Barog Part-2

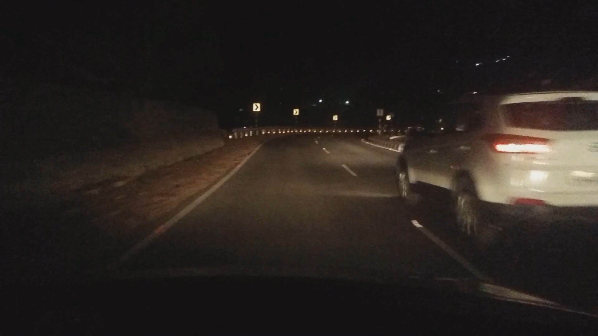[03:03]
है और यहां पर टंपरेचर है थाई डिगरी कि अभी नेच्ट डेसिटेशन आएगा कुमार हट्टी तो मेरे साथ है जो उनको नजा रहे हैं बहुत अच्छे लगने लेफ्ट में पाड़ों के पाड़ों में जो कह रहा है तो अगर पारिश आती है तो हमारे तूर का सोने पर स्वाखा हो जेगा
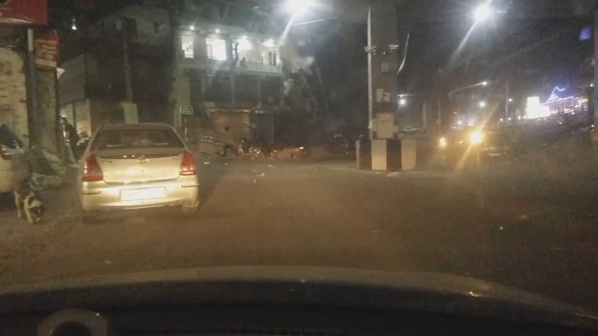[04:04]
परसो चोथ और पापनी साहे थे बहुत आगे जाते यह रोड़िया निकलते हैं यह यह फ्लाइओवर
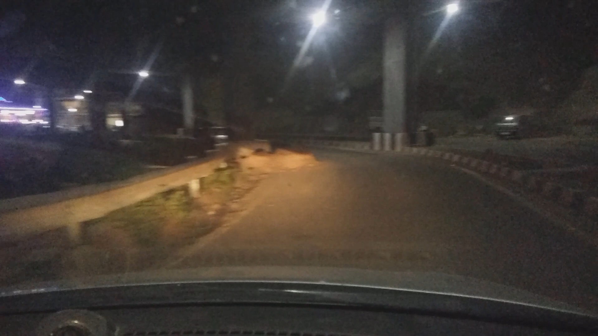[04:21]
ही बनाया रस यहां जांब बहुत लगता था अगर अगर हम निच्चे उतरे हैं तो फ्रेंट देखो
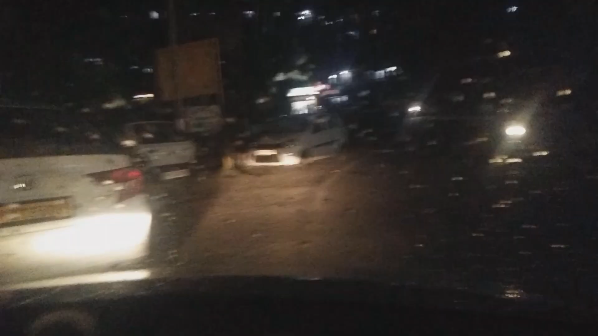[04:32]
एक ही ले ले ले तो देखो आपको यहां पर बारिश दिख़ी होगी बारिश टार्ट होगी है तो अभी सिरफ पंद्रा फिसमेंट बाद जो नजारा होगा यहां पर वह हैस कंपेर टू चंडीगाड विल्कुल ओपेजिट होगा यहां पर मोसम एरिया खाना पीना सब ब�